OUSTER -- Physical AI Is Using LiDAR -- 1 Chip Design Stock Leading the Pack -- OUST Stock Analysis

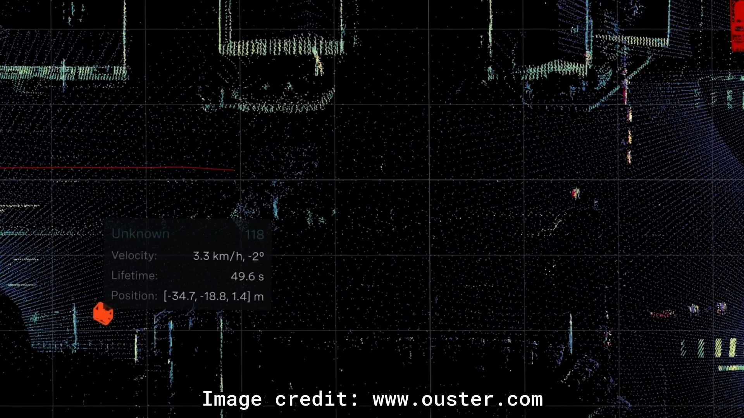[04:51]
sometimes it's called four-dimensional LiDAR, where in addition to getting the 3D map of the world, you also get movement of things inherent in the LiDAR itself. Because the laser gets generated by the chip,
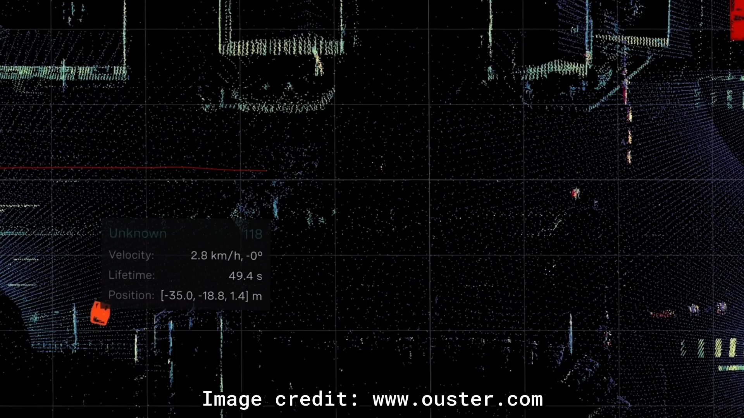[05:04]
it reflects off of the object, and then the time that it takes to come back to the chip in red, that's the time of flight,